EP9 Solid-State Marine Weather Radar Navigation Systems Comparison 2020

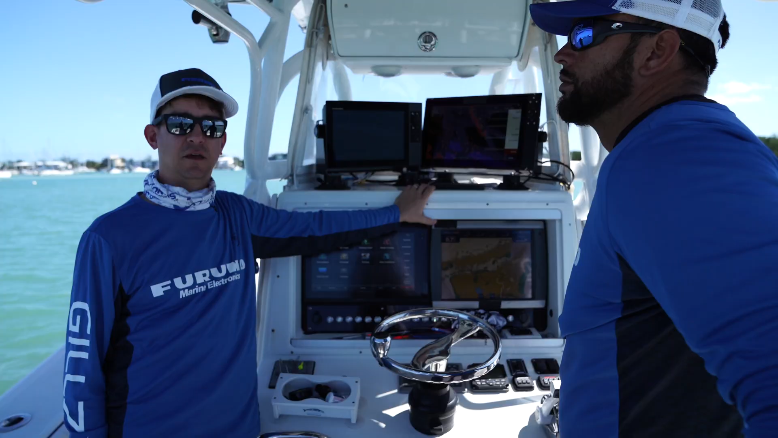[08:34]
Okay, so we're coming to Boot Key Harbor. This is where all basically is a huge mortgage for mostly sailboats, right? Yep. So we came in here to use the radars and see what we can see, how much targets we can actually pick up in here and see what kind of clarity we can get. We came in here. We can see, if you look at the screen, we've got, you can see just about every single one of these sailboats that's moored out here in pretty strong, good detail. We can see the landmass off to our other side, the island behind us, and some of the definition on it.
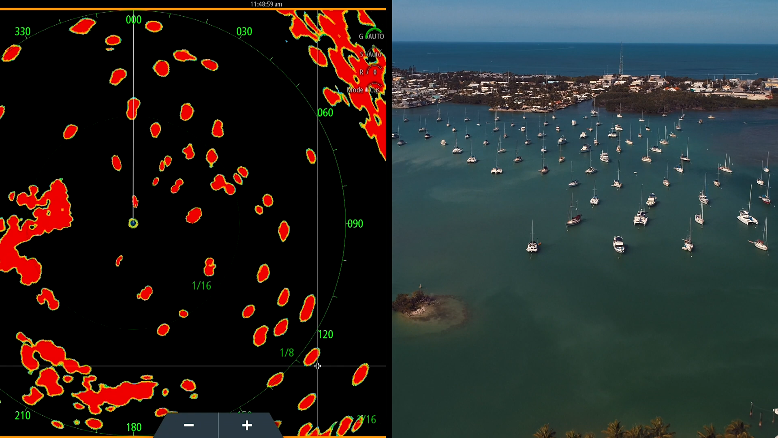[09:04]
And you can see all these sailboats lined out. It looks pretty good.
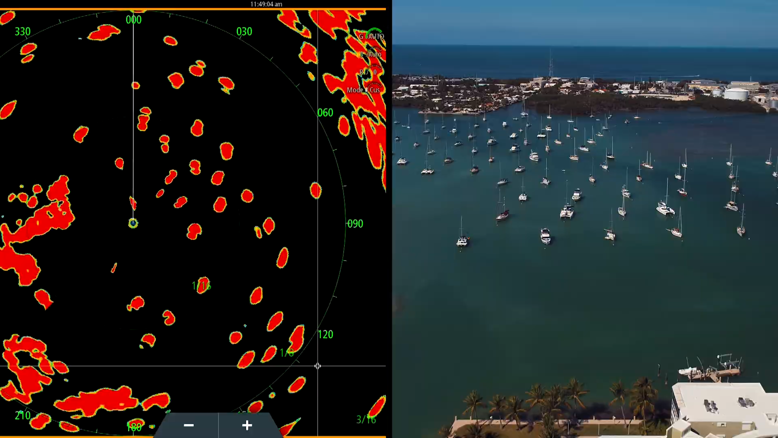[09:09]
The targets are a little blown out, so I wanted to play around with a couple of the different modes.
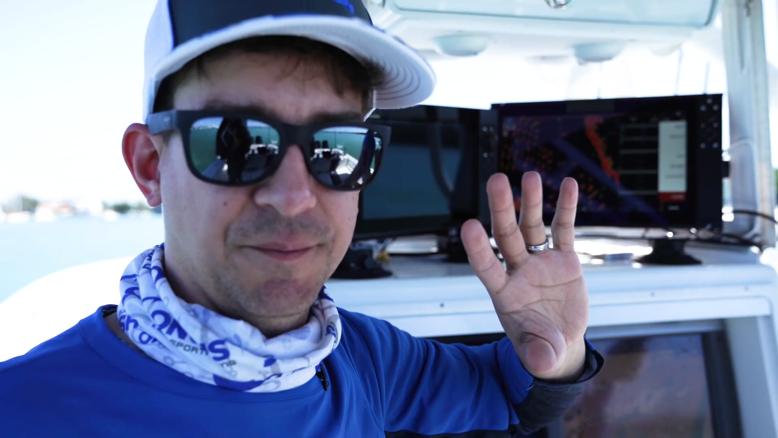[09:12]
Now, this radar has a couple of different display modes that allow us to change the auto presets depending on, you know, how they're set up for different, for harbor and birds and weather and so forth.
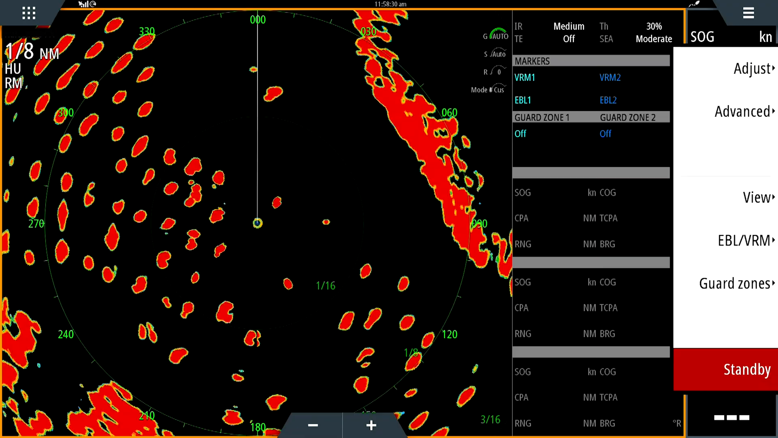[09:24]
So if we go under adjust and then under mode, right now the default is custom, right? So that's you, that's full control. So we're going to switch it to harbor and you'll notice that it starts to kind of minimize the targets. The targets are a little bit smaller now and a little bit more crisp, not as big and blown out as they were before. We're probably not going to go into offshore weather or bird here because there's no birds and there's no, we're not offshore. So we'll test those when we get back out on the water.
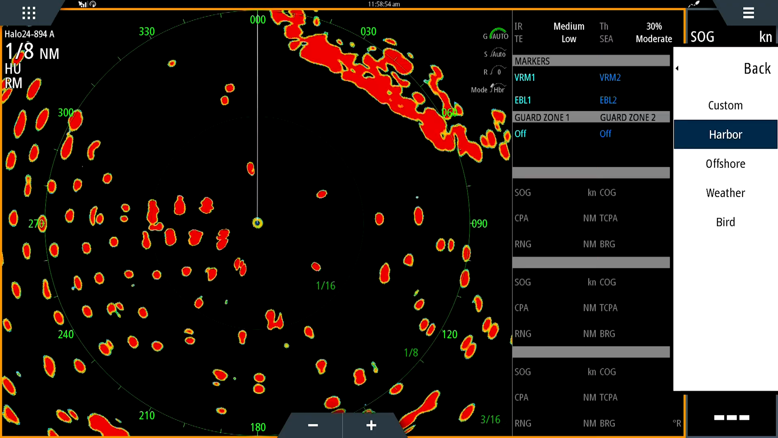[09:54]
But the harbor mode actually cleans this picture up quite a bit more than we saw before. We get a little bit more definition in here and a little bit better definition on these sailboat targets.
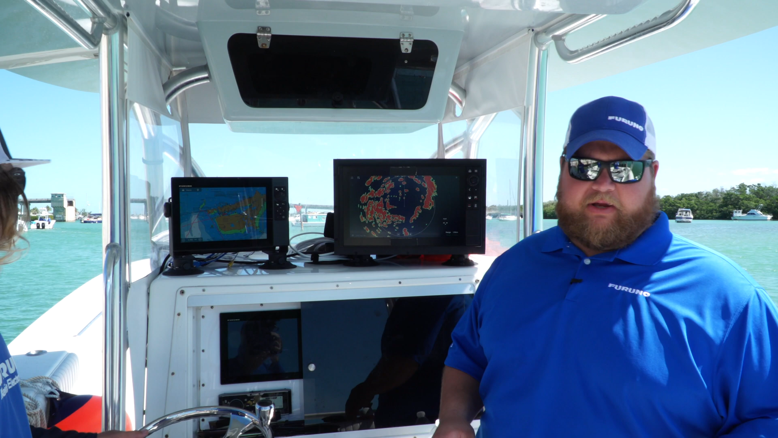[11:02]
So what we're going to do is we're going to take our solid-state radar here with System C, and we're going to come into Boot Key Harbor here, and we're going to see how these, how this radar is going to show us target separation with a, you know, heavy target-rich environment.
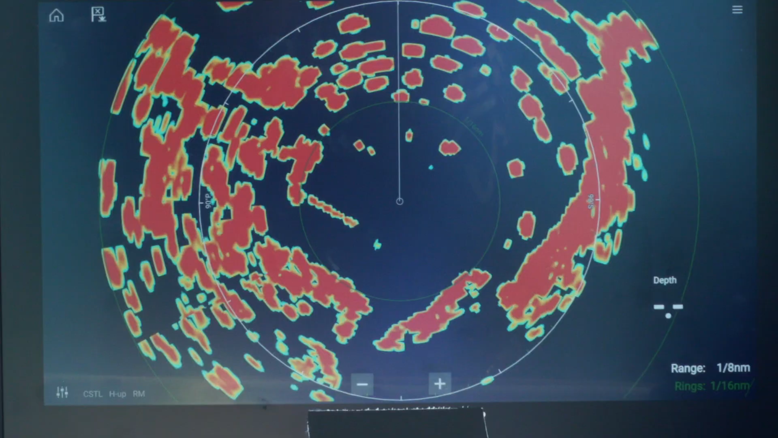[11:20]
So we're on the screen here. What we're going to do, we're going to come to our menu.
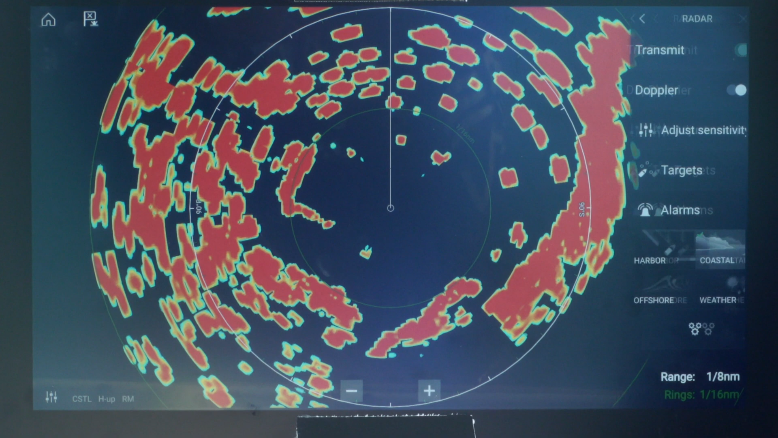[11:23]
We're on coastal right now, and we're going to switch it over to harbor mode.
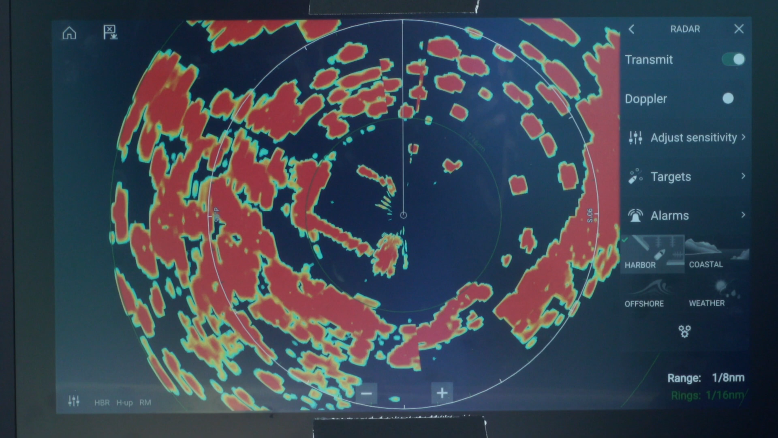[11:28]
So this is what the user would usually do coming into a harbor.
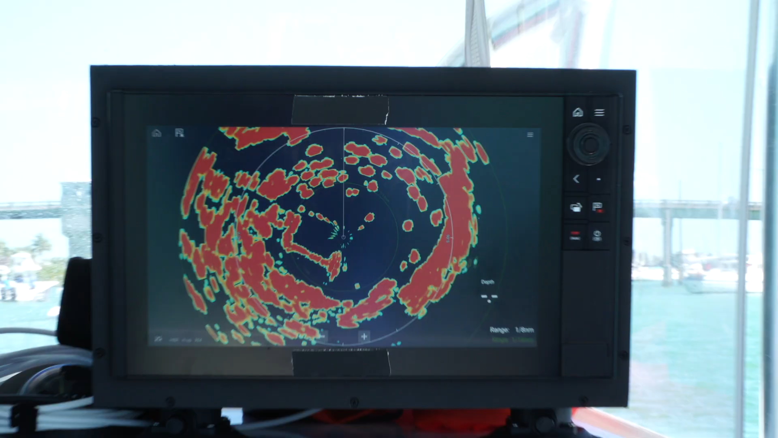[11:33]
Hopefully we're going to see some really good target separation here.
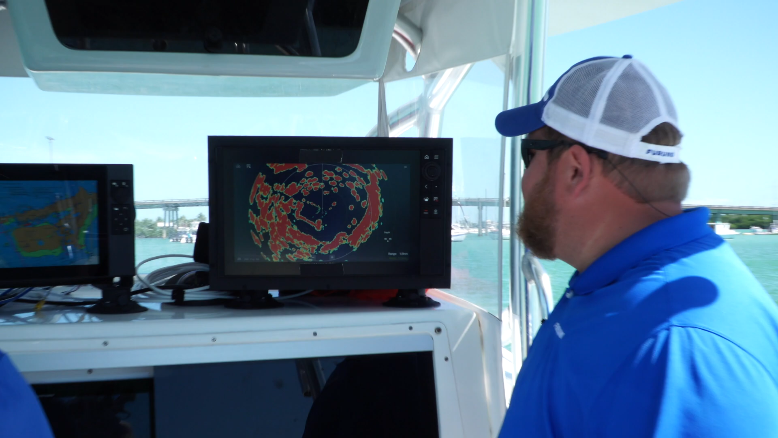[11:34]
So we're looking at the screen here, and we're running at a quarter-mile range right now in this harbor. And what you're going to see is we're seeing pretty good defined targets, you know, right here out to about an eighth of a mile.
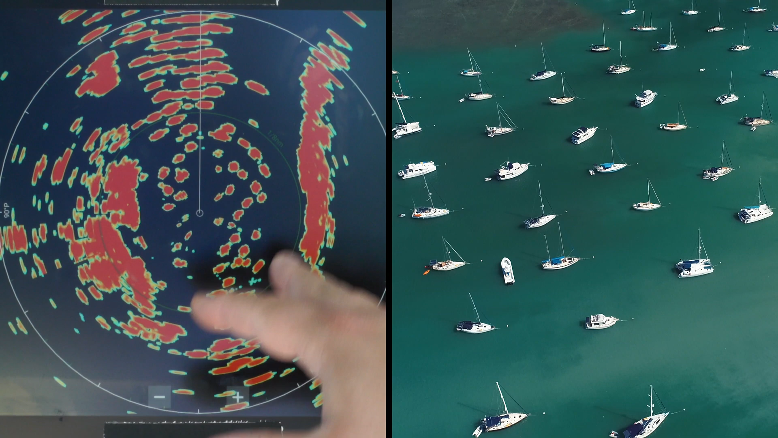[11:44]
We're getting really good target separation on those targets.
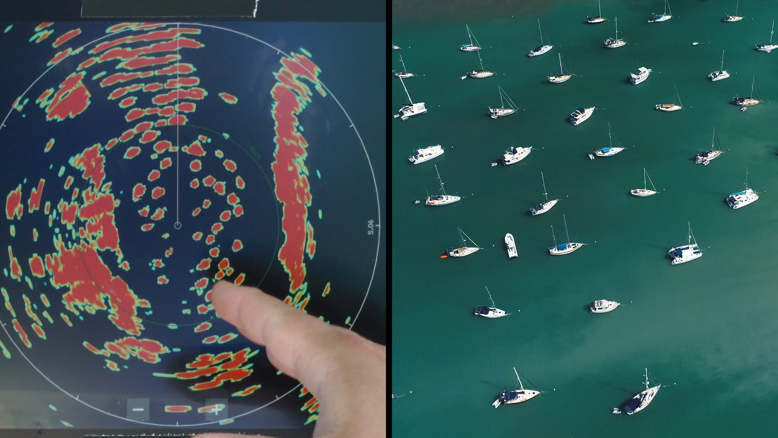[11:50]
Once we get out past an eighth of a mile, though, out towards that quarter-mile range, the targets are now starting to blend together and show as one target.
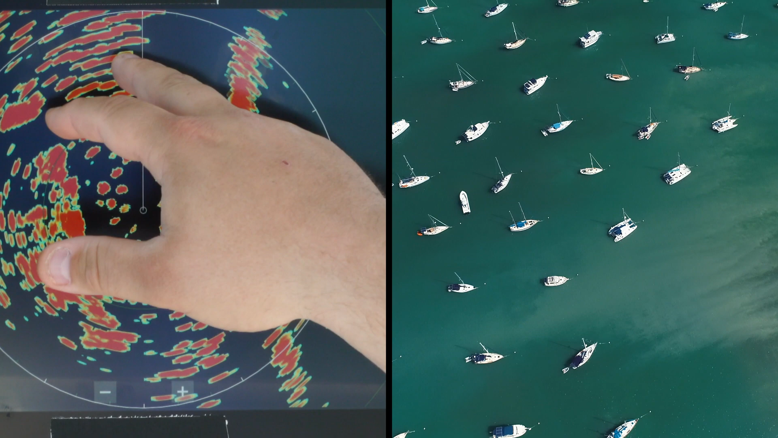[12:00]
Where this dark line here, that may be three, four, or five different boats together. We're seeing it as one target out here past an eighth of a mile.
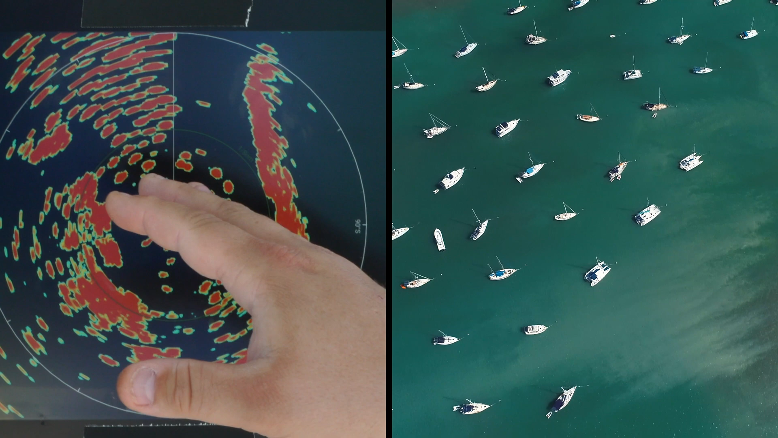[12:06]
But in close, at an eighth of a mile, we're getting really good target separation.
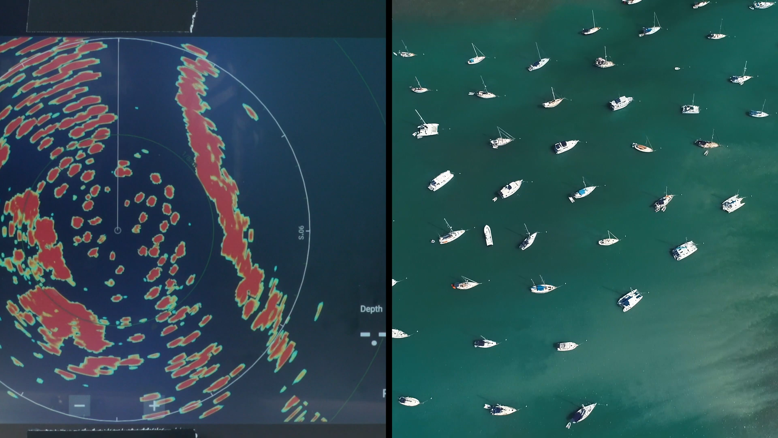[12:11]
So what we'll do is we'll go ahead and zoom it in to that eighth of a mile.